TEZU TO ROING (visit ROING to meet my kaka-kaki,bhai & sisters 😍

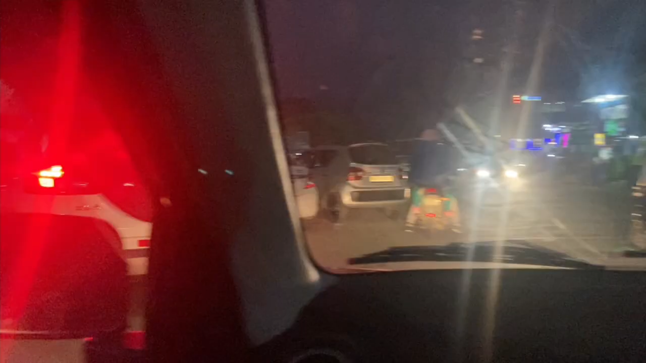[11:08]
अभी इवनिंग के टाइम पे कुछ ऐसा है, जैसे कुछ दिखाई नहीं दे रहा है आपको शायद, वो लाइट का फ्लैश ही आ रहा है बस।